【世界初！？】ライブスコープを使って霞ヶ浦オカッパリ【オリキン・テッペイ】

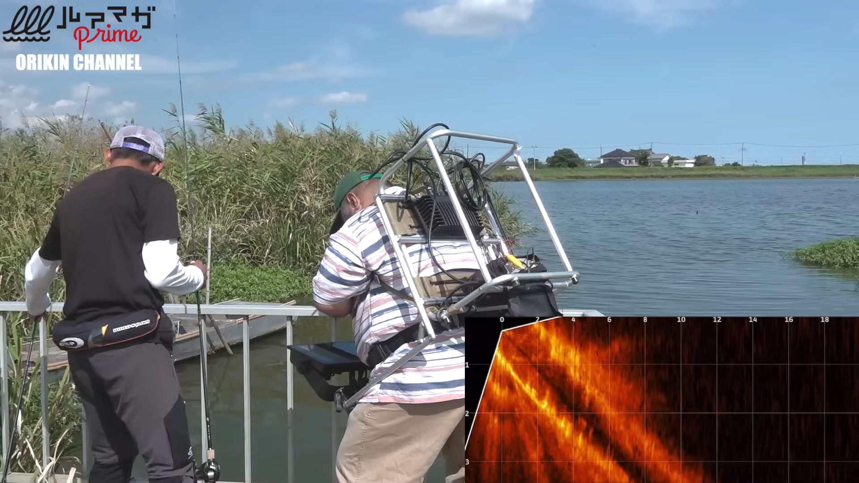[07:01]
これ バスかな。 中腰になってほら、これ動いてるよ。いるいる、完全に魚。バスか、 ちょっと投げてみます。
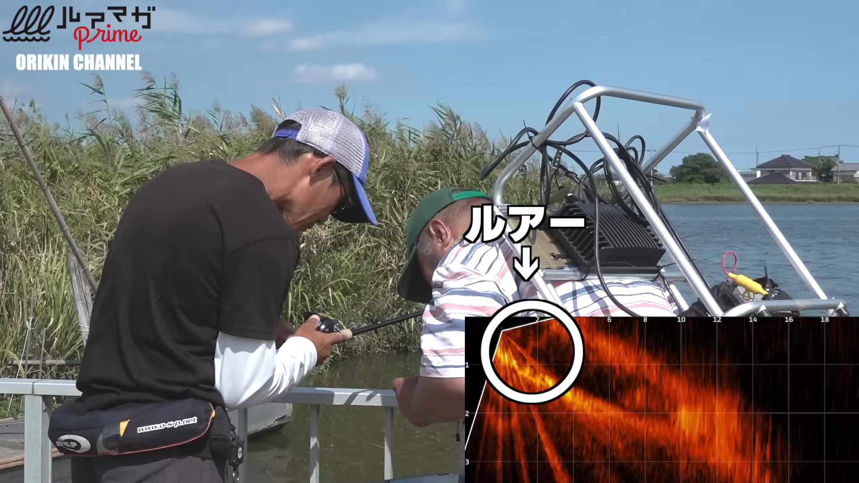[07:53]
いや、今そこから沖に向かってったやつがいたよ。 お、おー、これルアー。 おー、素晴らしい。
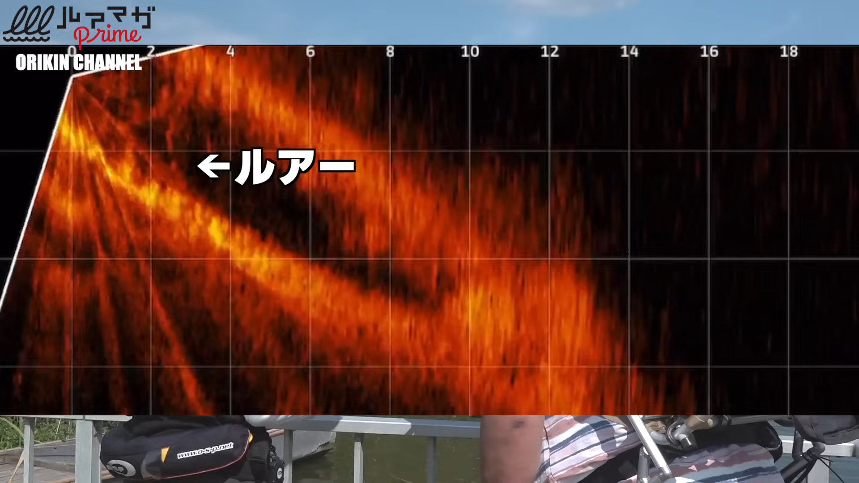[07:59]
静止。お、これルアーだ。ルアーがフォールしてる。
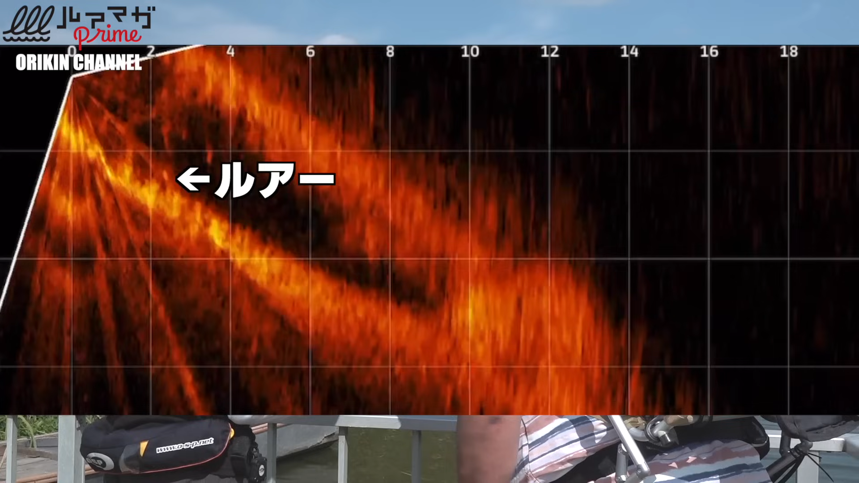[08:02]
おー。すごいね。なるほど、ちょっとじゃあ魚探しますね。これは？これ魚？これ、 うん、魚は魚ですね。 これ今向こう、あのベジテーションの角あたり、もうちょいこっちゃ、あ、でもいいかも。これ？ うん、これです。 お、いい感じじゃん。あれ？通過してっちゃった通過してっちゃった。
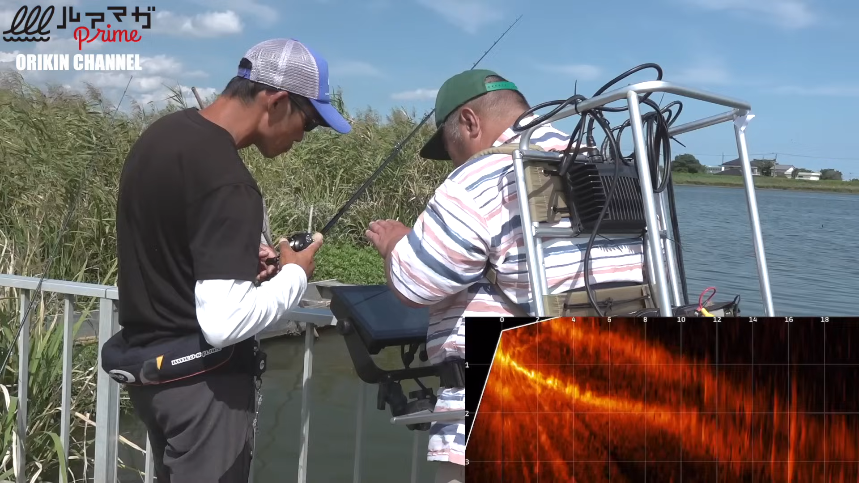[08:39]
あ、痛い。もうちょい伸ばしたいな、これ。 はい、次、ハイピッチャー。
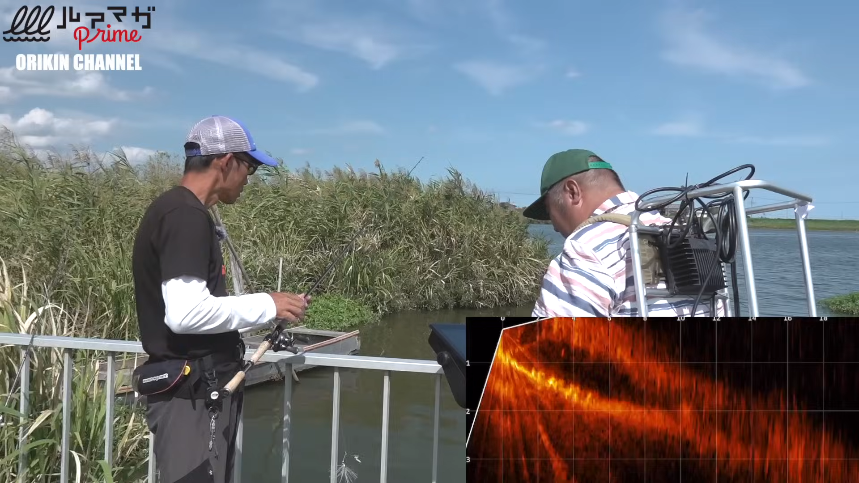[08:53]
ハイピッチャー、 八村さんです。 あ、今ね、ここいいぞ。
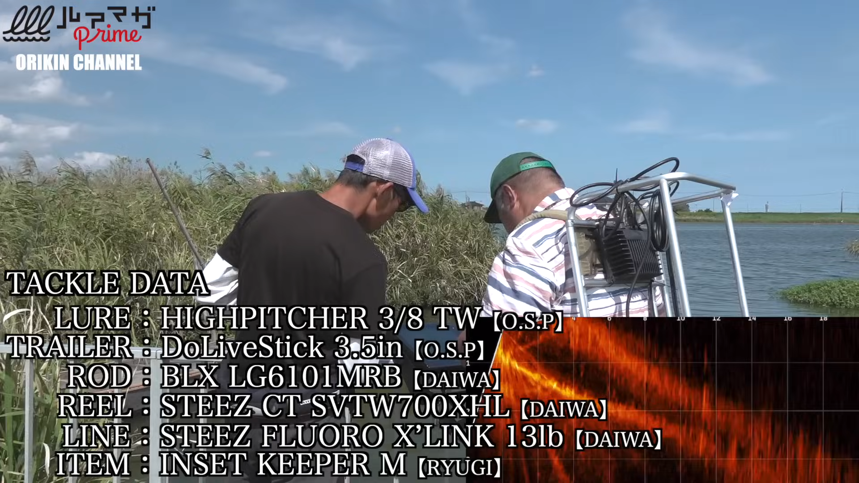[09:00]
もろ、大きい。あそこの、 お、ど真ん 中。ど真ん中ぐらいだ。途中で、どれつまみと。
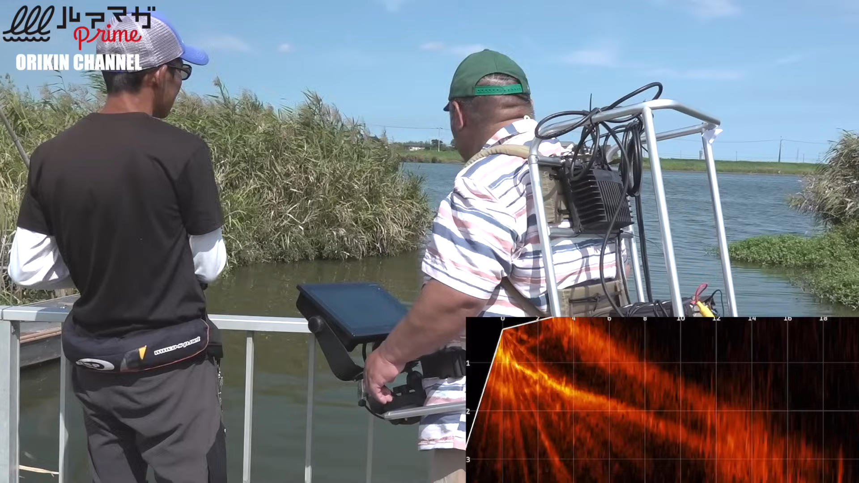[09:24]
そこ見ると映る ね。いや、映ってます。 映って、あ、これか、 うん、 お、あれ違うんだ、上から来るあれ何の影。 で、まあちょっと浅いからいろいろ反射してるかもしれない。
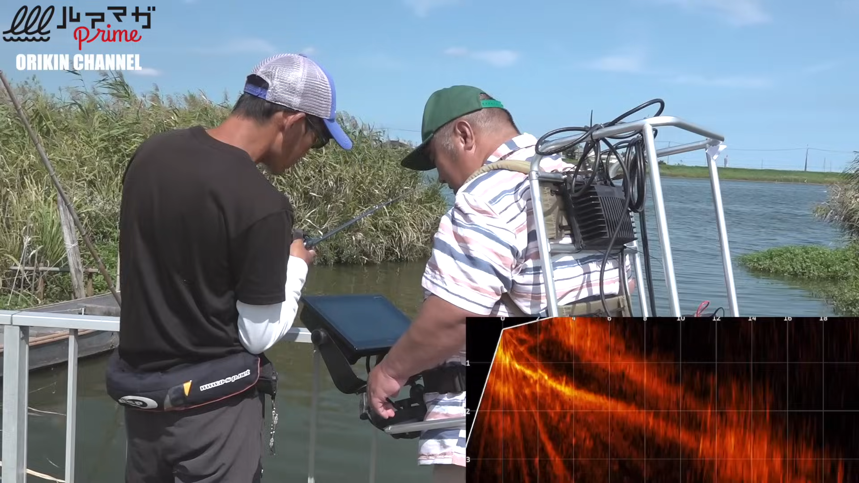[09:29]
で、結構浅いから83でも早めしないと。 あ、ほんと、 いいと思うんです。
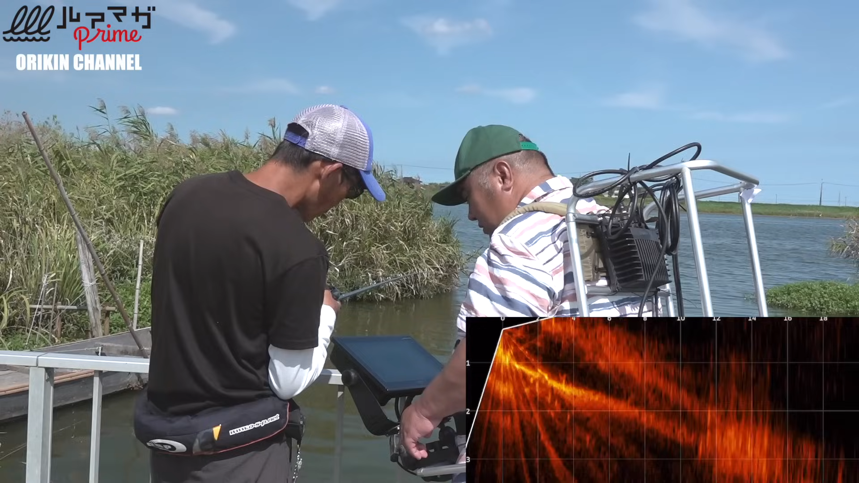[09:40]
うん、影ですね。 影か。 映った。 あ、映ってる、映ってる。バス来ないね。
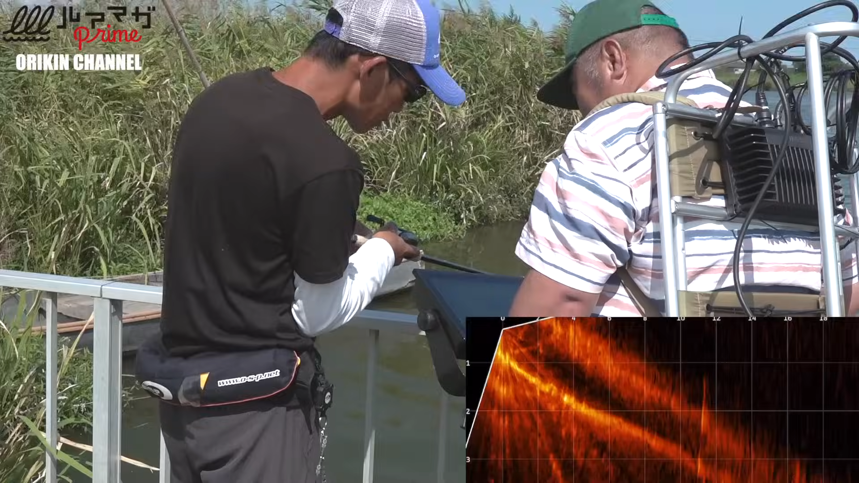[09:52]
バス一切来ないですね。
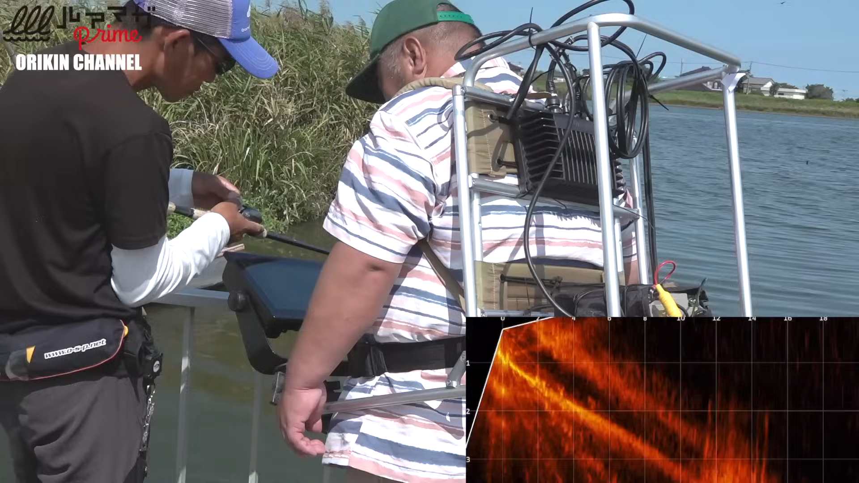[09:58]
え、これ持ってきてんじゃないこれ、こいつら。 いや、 違う、 こんなにバスで霞いないっす。6匹ぐらい、 6匹ぐらいいたね。